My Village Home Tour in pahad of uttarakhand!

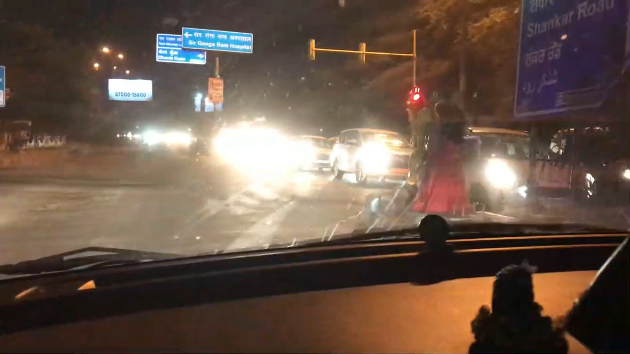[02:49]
तो दिल्ली का हाल सबको पता है, और अभी ट्रैफिक पर रुके हुए हैं, गाँव पहुँचेंगे कल सुबह।